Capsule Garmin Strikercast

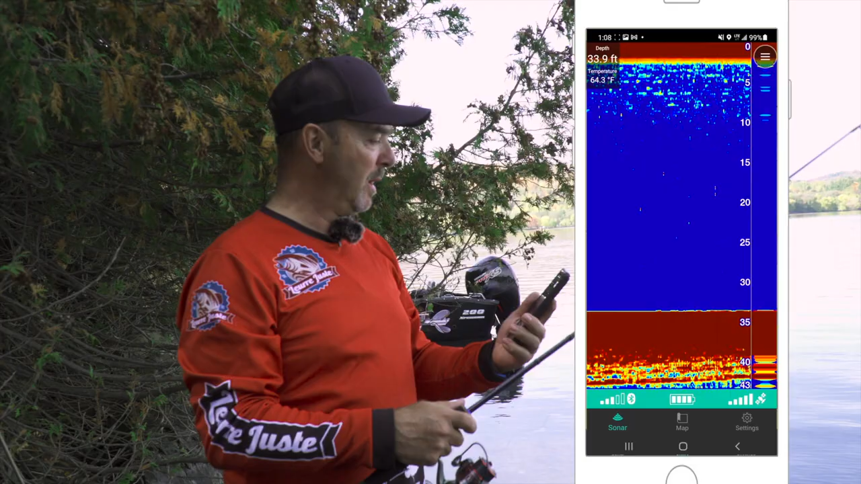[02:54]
On screen: depth 33.9 ft
Fait que là, actuellement, je peux voir que la température d'eau de surface est à 64 degrés Fahrenheit et que, sous ma poisson, il y a 34 pieds de profondeur. Actuellement, pas de poisson. Là, évidemment, on va mouliner ça. Là, je vais voir. Hop! Un poisson, on le voit très bien ici, collé près du fond.
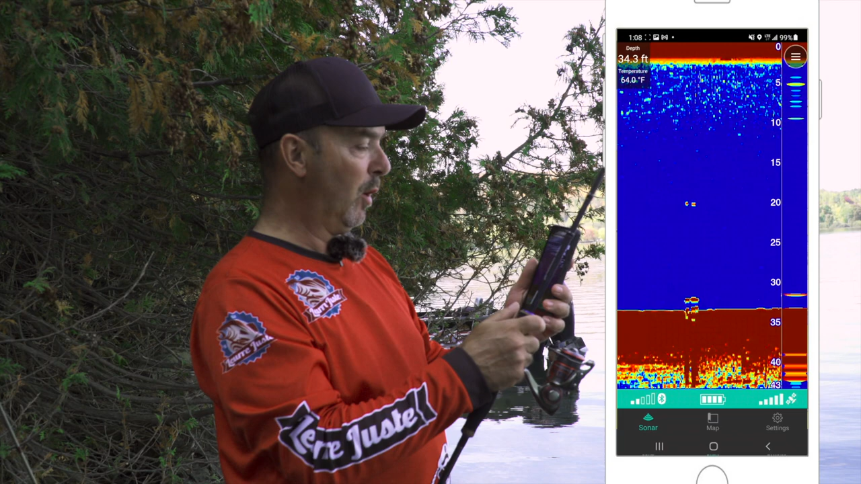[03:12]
On screen: depth 34.3 ft, water 64.0°F
Puis, un plus petit en suspension, une vingtaine de pieds. Fait que déjà, je sais que je pêcherai pas dans le vide ici. Là, on voit que le fond monte doucement. C'est fascinant. Ça me permet vraiment de savoir qu'est-ce qu'il y a en avant de moi. Oh! Ici, j'ai un peu d'herbe sur le fond. Donc, si on pêche des espèces qui aiment se dissimuler dans l'herbe, c'est bon. Voilà. Là, on voit que le fond, la courbe du fond monte de façon assez abrupte.
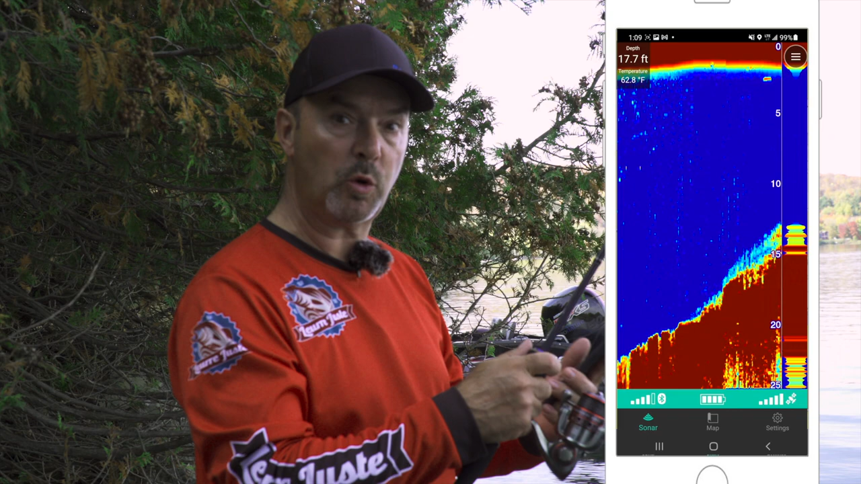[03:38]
On screen: depth 17.7 ft, water 62.8°F
Donc, j'ai beaucoup de profondeur en avant de moi. Oh!
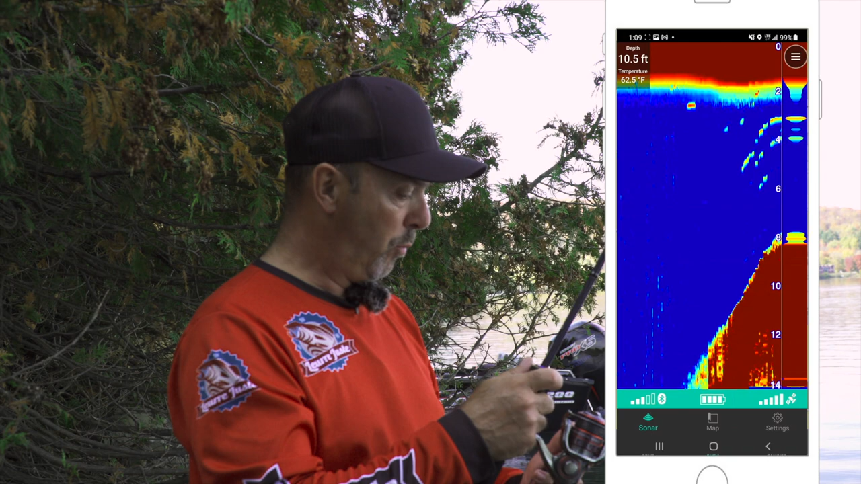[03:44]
On screen: depth 10.5 ft, water 62.5°F
Poisson en suspension, quelques-uns, à quatre pieds de la surface environ, sur un fond de sept pieds.
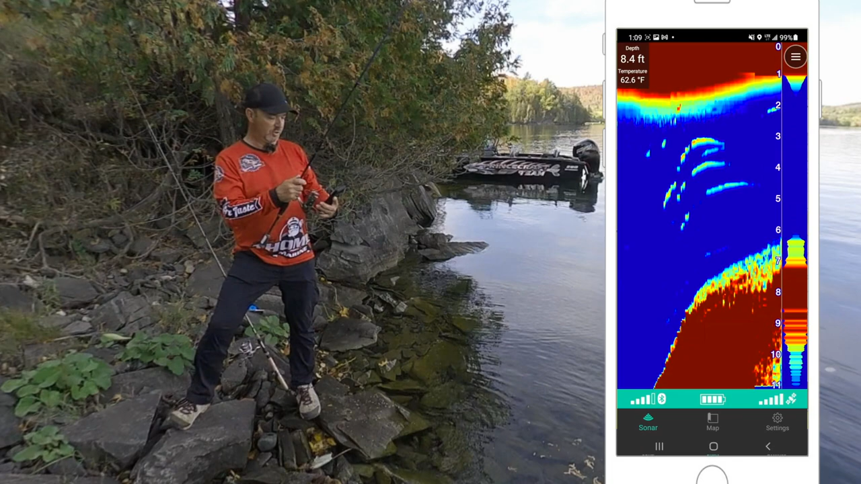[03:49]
On screen: depth 8.4 ft, water 62.6°F
Fait que ça, ça me donne déjà une indication du genre de présentation que je peux utiliser.
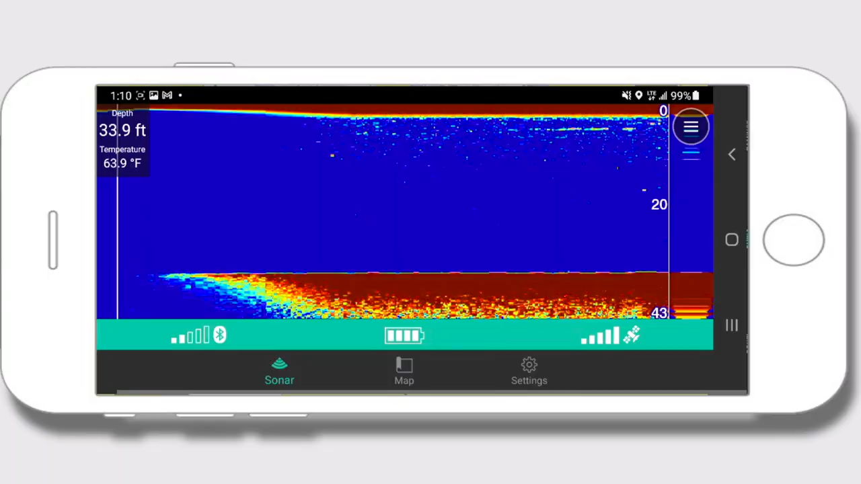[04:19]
On screen: depth 33.9 ft, water 63.9°F
Je suis dans 34 pieds d'eau.
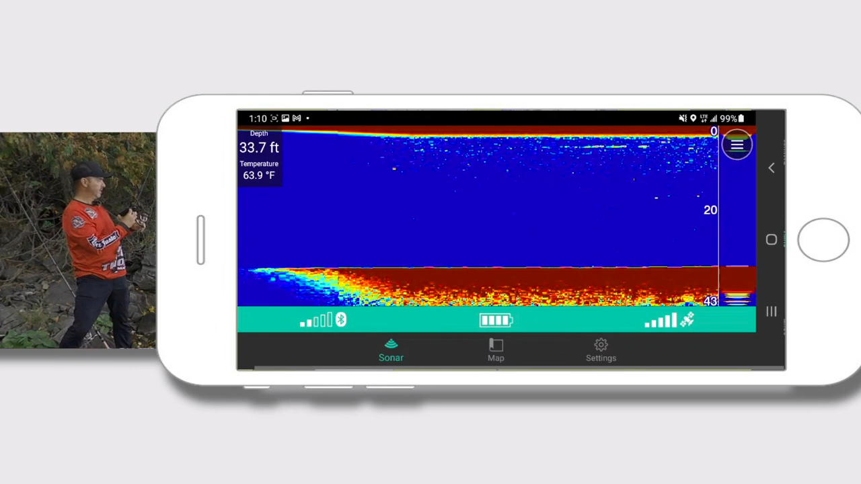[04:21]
On screen: depth 33.7 ft, water 63.9°F
On va regarder si dans cette zone-là, j'ai des poissons. Peut-être que j'ai choisi un secteur de pêche ici qui n'est pas très poissonneux en ce moment.
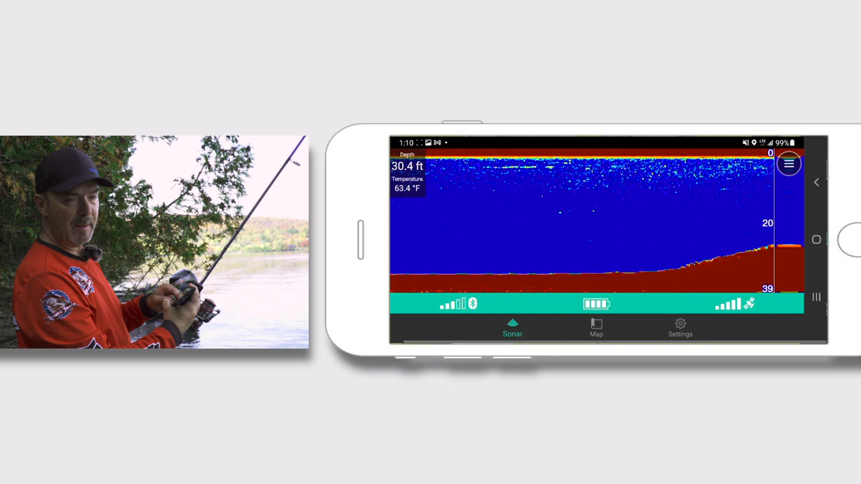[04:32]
On screen: depth 30.4 ft, water 63.4°F
Habituellement, les poissons ont tendance naturelle à s'approcher des berges tôt le matin et à la brûlante le soir. Là, il est passé un bateau qui me fait des petites vagues. J'espère que je ne me ferai pas remplir les espadrilles.
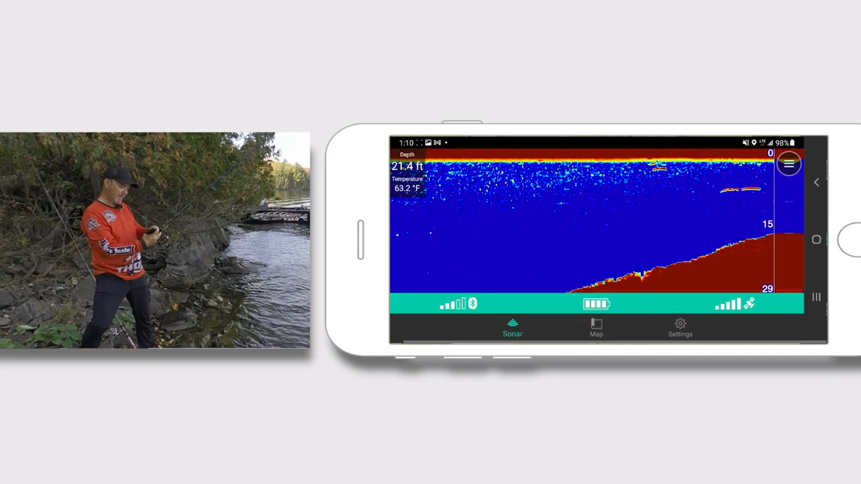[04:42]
On screen: depth 21.4 ft, water 63.2°F
Un autre en suspension ici à neuf pieds de profondeur. OK. Ah, il y en a quelques-uns ici. C'est une meilleure ligne de tir que tout à l'heure, environ à 11 heures.
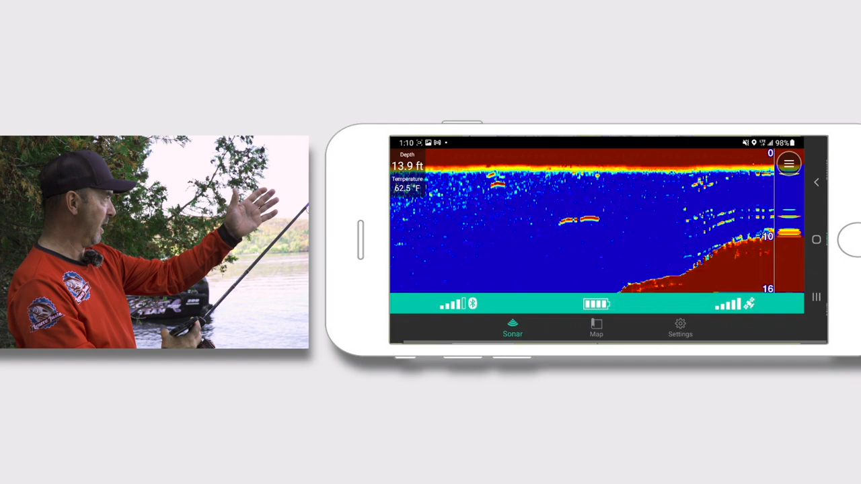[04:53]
On screen: depth 13.9 ft, water 62.5°F
Oui, j'ai des poissons en déplacement ici. Ils sont à 7-8 pieds. Même profondeur que tout à l'heure. J'ai une constance.
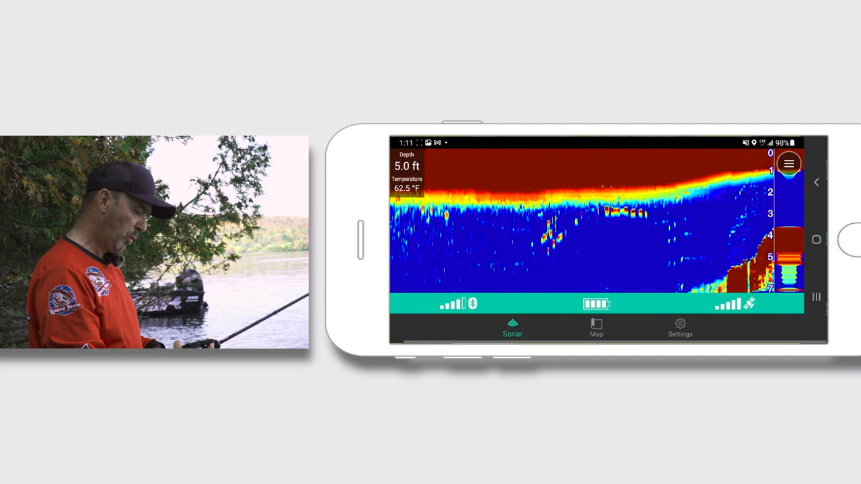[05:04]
On screen: depth 5.0 ft, water 62.5°F
Je pourrais lancer un leurre comme un petit crankbait ou un spinnerbait pour atteindre ces profondeurs-là.